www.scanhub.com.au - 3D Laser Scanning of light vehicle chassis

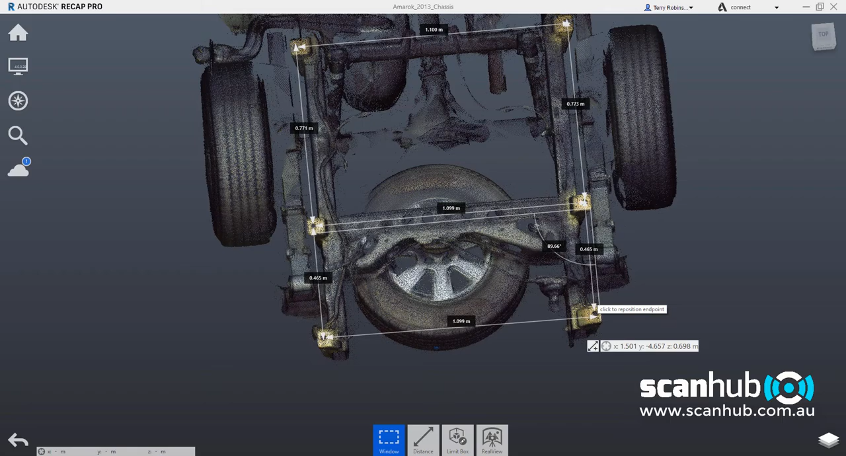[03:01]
we've got a reasonable amount of detail. We don't want to see necessarily the muffler and the lower detail down underneath the vehicle,
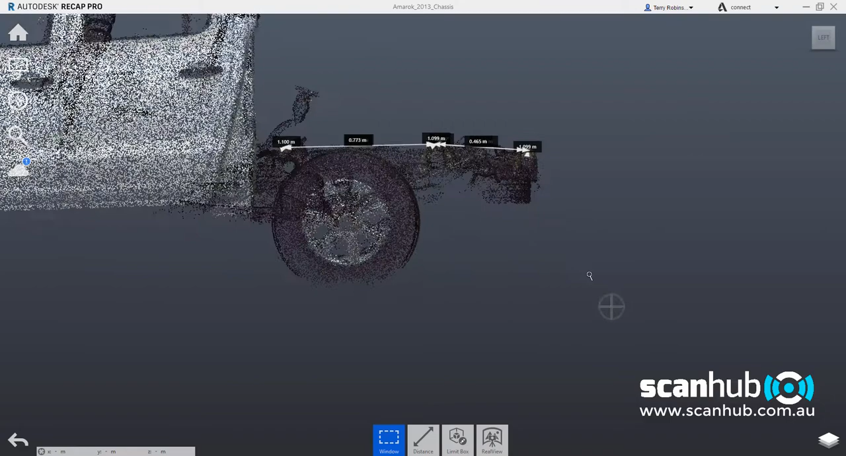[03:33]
where the mounting points are in relation to each other in three dimensions. So you can see these three mounting points, one, two, and three, are not on the same plane. They're in different positions and not exactly 90 degrees either to the rear of the cabin. So when we're designing canopies and toolboxes and various things to fit onto the rear of this vehicle,
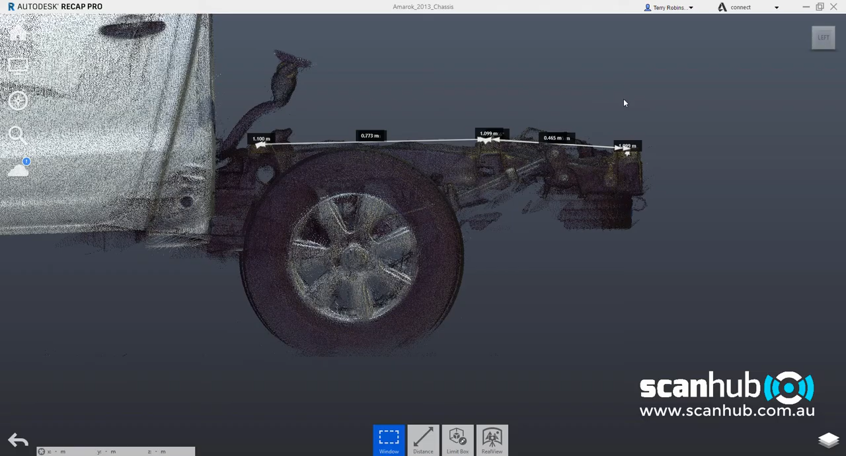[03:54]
it's actually quite important to get these measurements correct and
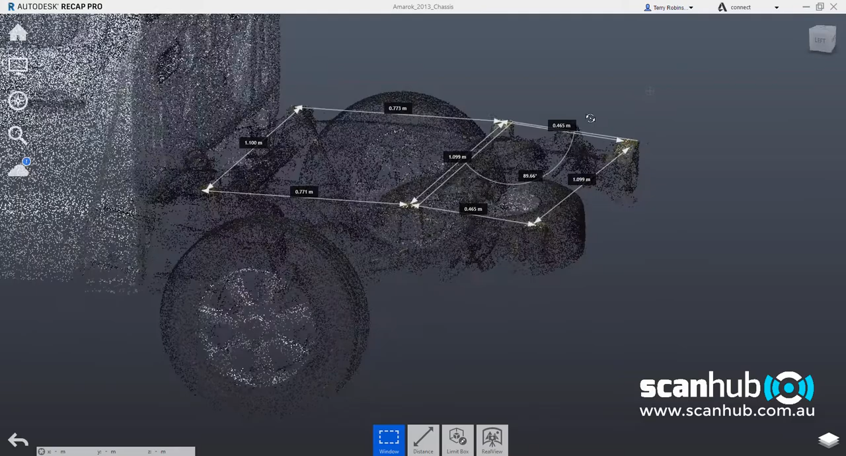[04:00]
also the envelope correct so that you can actually see in more detail and allow the CAD drafting guys to have more accuracy in terms of their drafting.
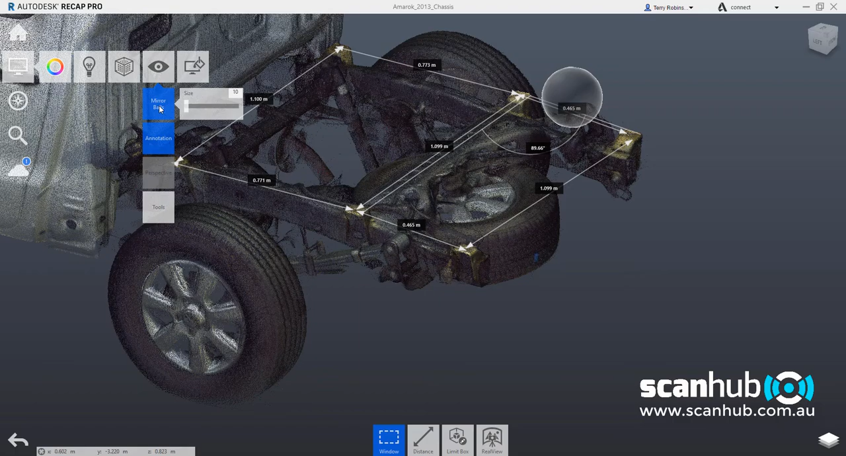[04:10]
I'm going to turn the mirror balls off so we don't have to worry about looking at those. And I'll just come back down here and have a look at the top of this vehicle.
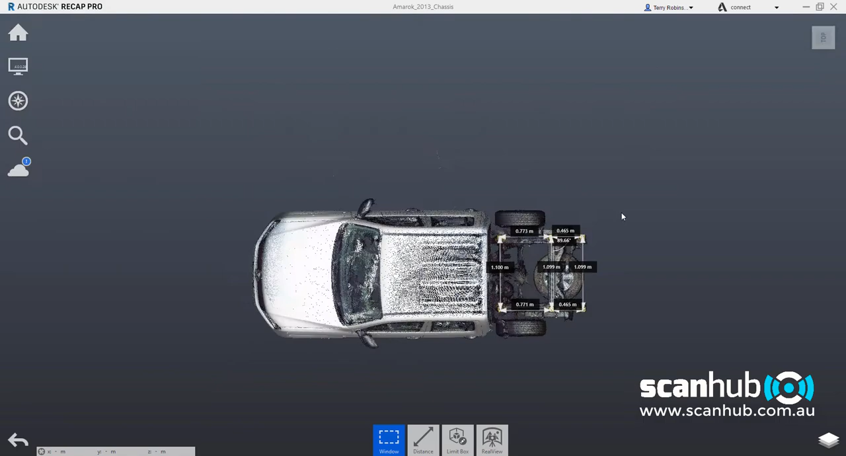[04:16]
We'll rotate it around and then we'll zoom back in.
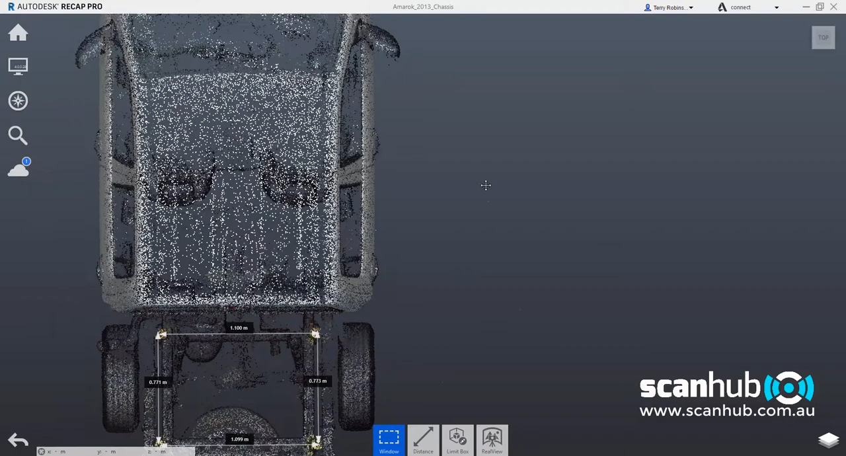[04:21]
And you'll see that we have some measurements here that have already been taken.
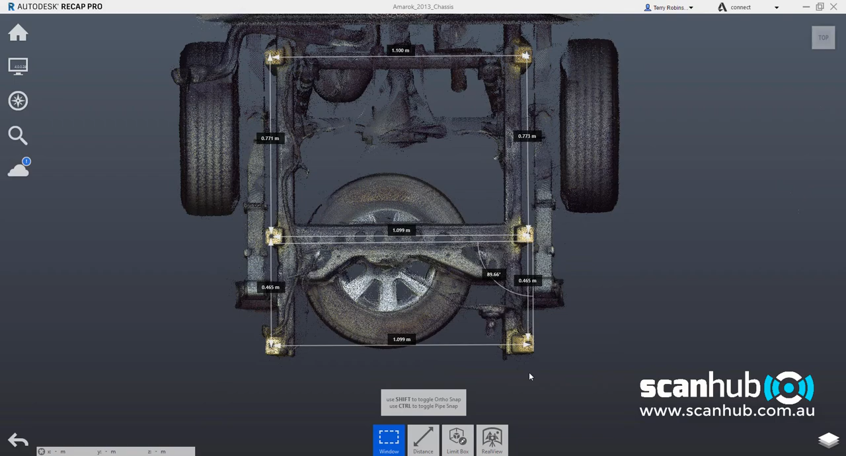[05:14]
If I want to go back and look at this in a real view,
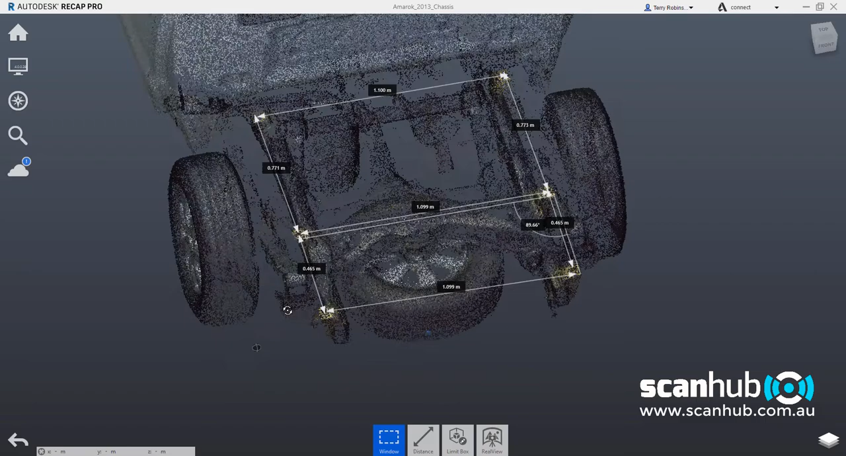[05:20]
which is looking at the vehicle from the photographs taken by the scanner, we press the real view button here,
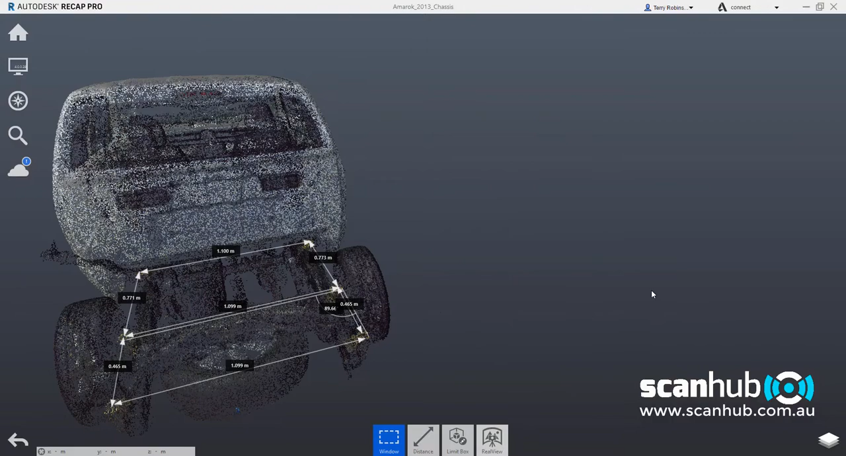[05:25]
and we now will come into the actual photographs that were captured inside this workshop.
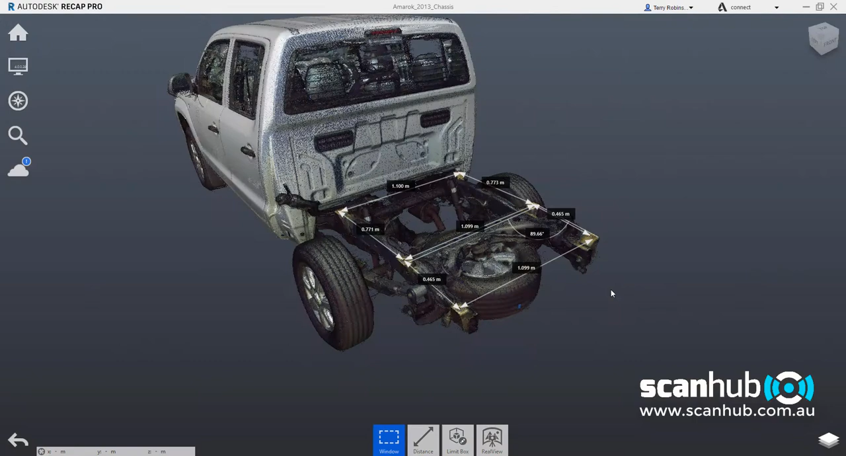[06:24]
and we're straight back to the point cloud here now.
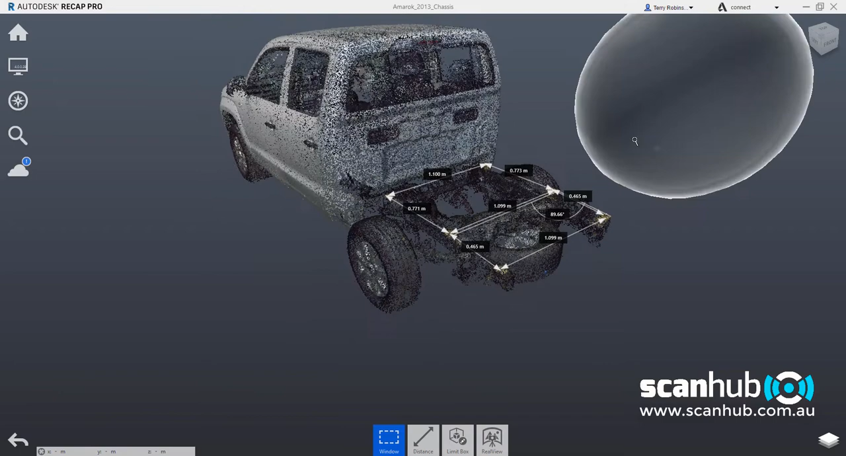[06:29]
A really important feature of this particular application we're in at the moment, which is called Autodesk Recap 360 Pro,
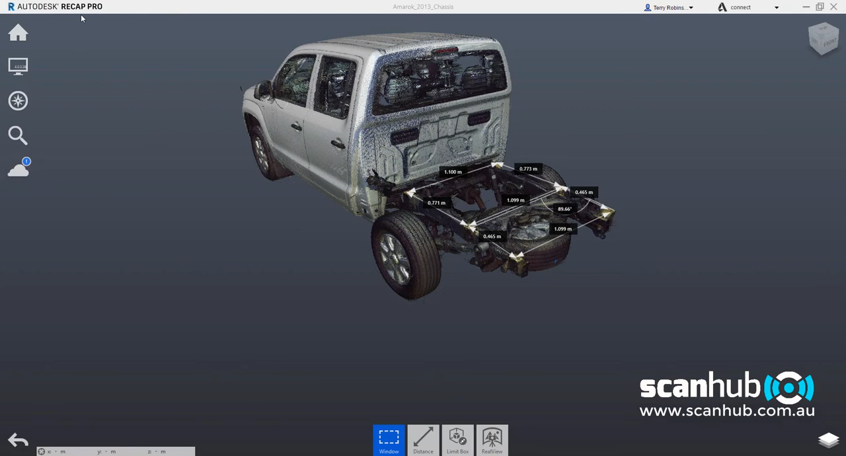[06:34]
is the ability to use a limit box to
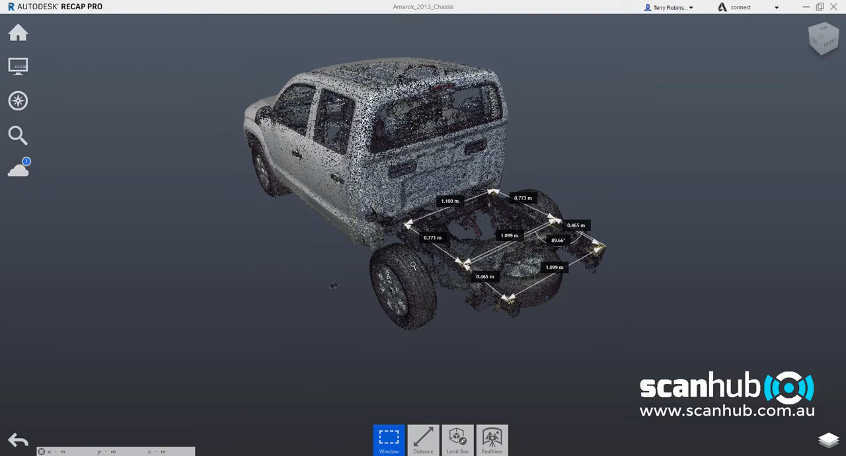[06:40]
get rid of any information we don't want to see so that we can then export the point cloud out to a CAD tool. We do this generally by using the limit box. So if I click the limit box edit function,
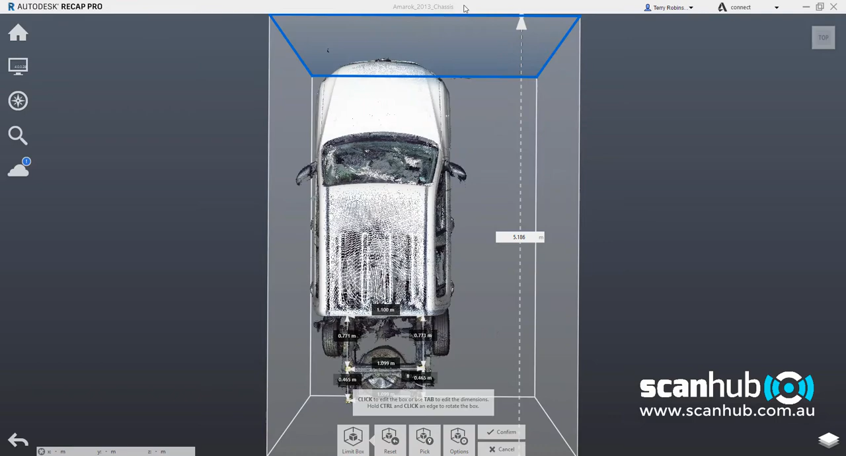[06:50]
I can then come along here and make settings
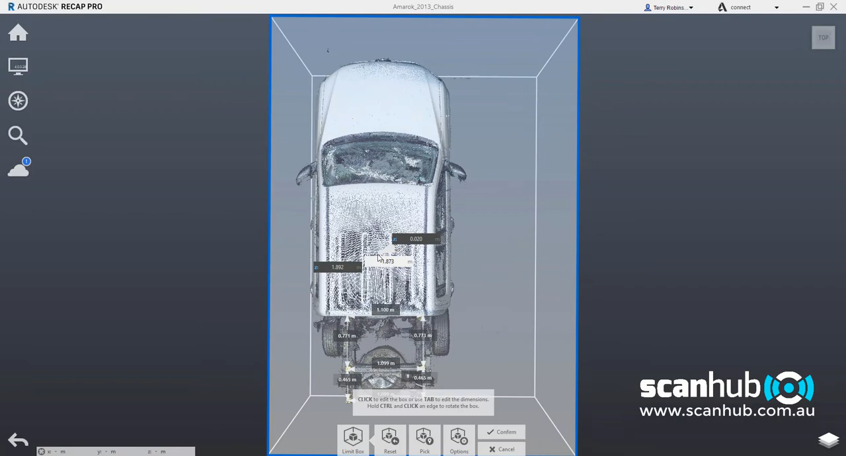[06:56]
such as grabbing one of the planes of this limit box here,